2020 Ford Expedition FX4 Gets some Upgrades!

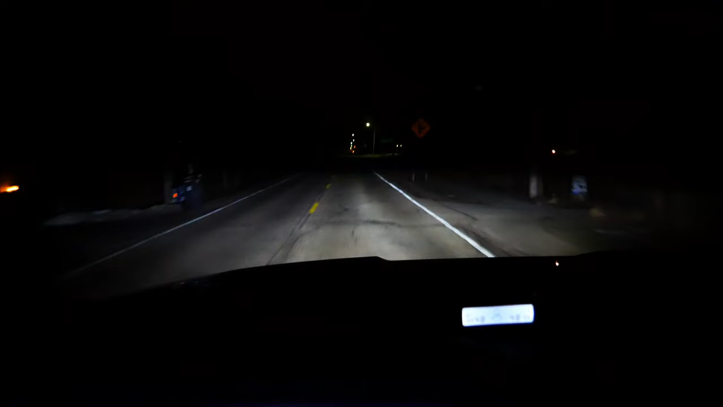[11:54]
Hey, guys, so the right side has the new bulbs and the left side doesn't. It's got the first round of upgrades. And I think I can tell that the right side is better. But then again, I think I can't tell. I mean, I kind of want to drive in the middle of the road. I'm going to get pulled over. So, I mean, it looks like it's lighting up equally.